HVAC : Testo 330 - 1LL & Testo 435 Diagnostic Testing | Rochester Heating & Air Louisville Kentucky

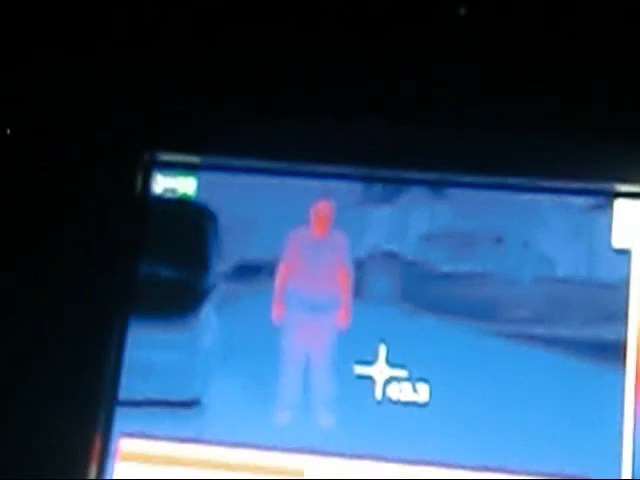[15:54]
You can't hide, boy. We got you. All right, go, boy.